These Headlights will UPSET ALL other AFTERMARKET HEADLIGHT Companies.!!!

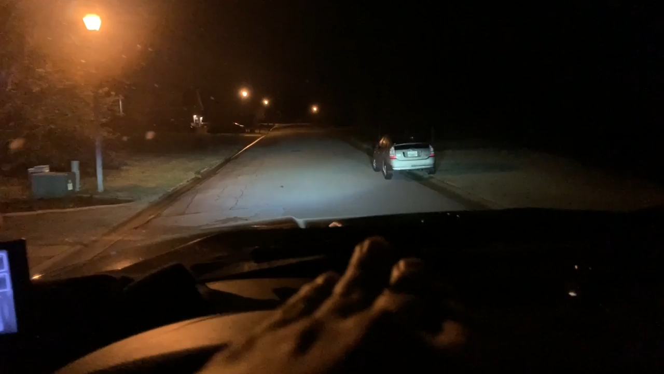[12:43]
there it is as you guys can see how bright these headlights are i do need to go ahead and point them down just because my truck is lifted and i want the lights to be pointed down if you have a stock truck i would say that you know you wouldn't really need to adjust the headlights at all um straight out the box but i look at that that visibility is awesome there you go i mean it
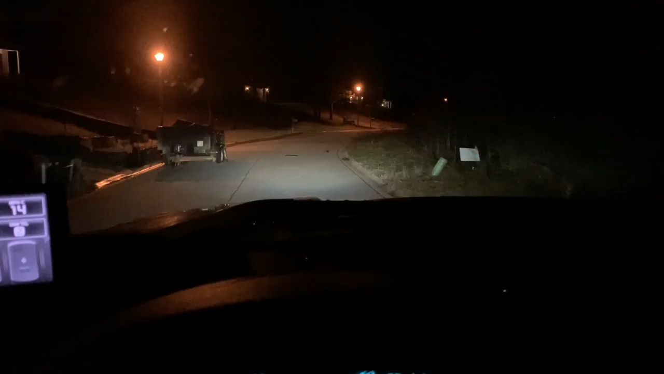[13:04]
shines i'm honestly really happy about that cutoff line because you really don't
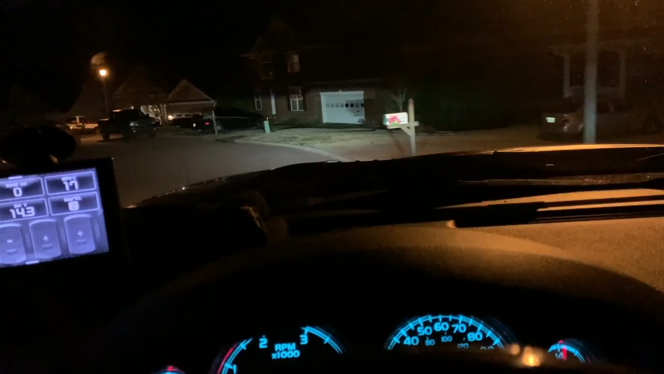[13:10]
get that unless you have good projectors or like the oem how oem headlights with like uh actual legit uh projectors built inside them so i'm really stoked that my truck finally has like a newer style uh projectors it's the little things that makes me happy just like having like a
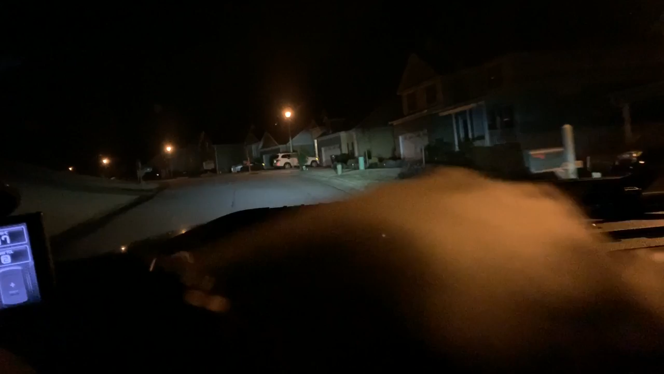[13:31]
cool cutoff line that you see on projectors just take a look at that output it is it is awesome i mean the visibility on this is incredible and here's